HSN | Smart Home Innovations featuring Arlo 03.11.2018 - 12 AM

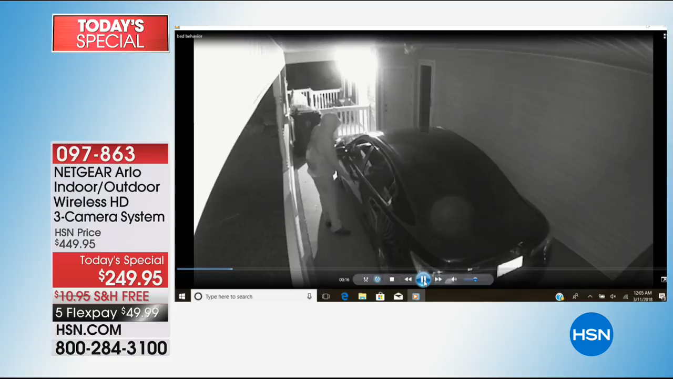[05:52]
That's not like an itty bitty little discount. It's a significant chunk of change off the most desirable home security system in America today. So bear that in mind as we keep going through. Julie and I only have one presentation of this tonight. There is no encore. One thing to bear in mind is that you have that freedom to choose where you want to put them, indoors or outdoors.
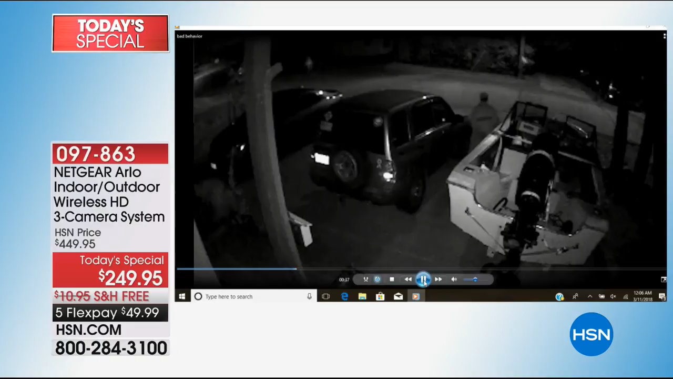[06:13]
These cameras work in both situations. So you get three, which for most folks is a sweet spot.
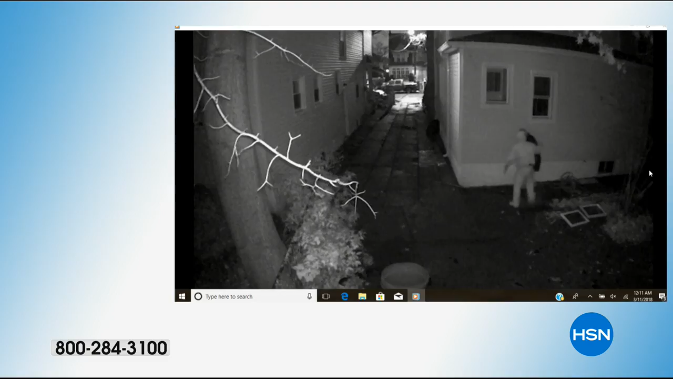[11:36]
And by the way, anytime you see when it's black and white, that's the night vision. This is the time of year where cars are getting broken into. In fact, it's on the rise. It is on the rise.
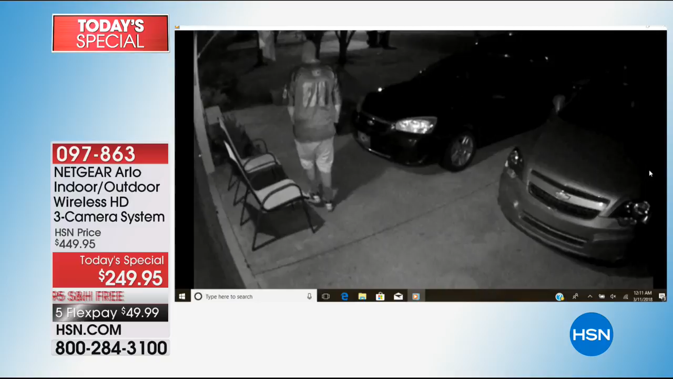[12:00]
And you can see, I don't know, it's a little bit creepy, but I think he's looking in a window. And so we wanted to show you a lot of the cars because the weather's getting nicer, summer's around the corner. And that's when people start walking around your neighborhoods and they start seeing if your doors are unlocked. They start looking for packages during the day that are just sitting on your front porch. And a lot of people just go by now.
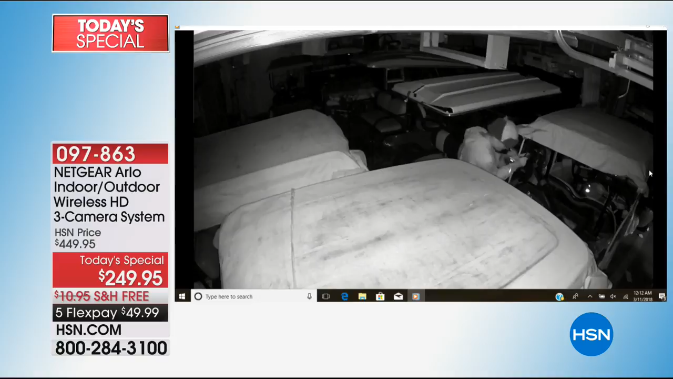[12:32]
This guy, this is at a business and he is helping himself to golf cart tools and he steals him and he was caught.
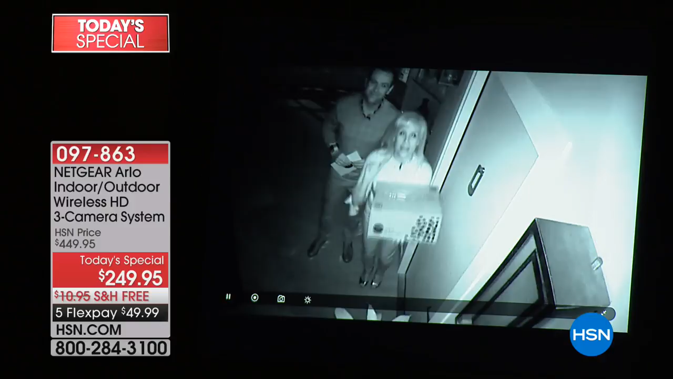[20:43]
Okay, it's pitch black. So Adam and I can't see anything. But what Arlo does is it illuminates the area. This is the camera that was designed for the United States military. So the big deal about this, if somebody's casing your property at night, it detects night, it detects the motion even in night vision and it starts recording. So you may not be able to see the bad guys in your backyard, but Arlo can. And that video, you have the evidence now.
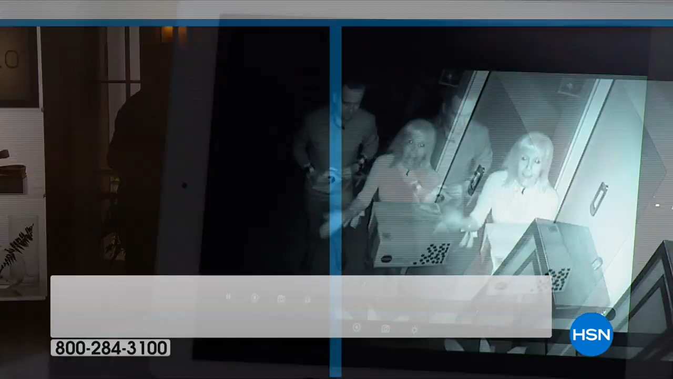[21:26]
And then we'll bring the lights back up again because I want you to see that it instantly converts it from day to night and you don't have to do anything. So it's really goof proof.
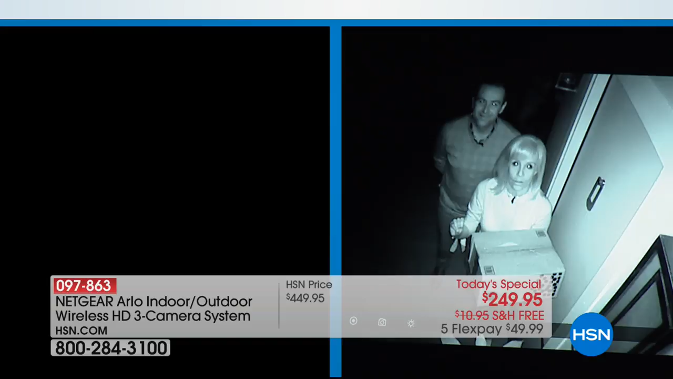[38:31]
Oh, look, they're going to double box, Julie. They're showing how dark it is, the left side versus the right side. Just so you know, there is no light in this studio at all. And that's our $100,000 camera over there trying to capture us. It's not. But with Arlo's true night vision, it sees every bit of detail. And then when the lights come off. I'm squinting.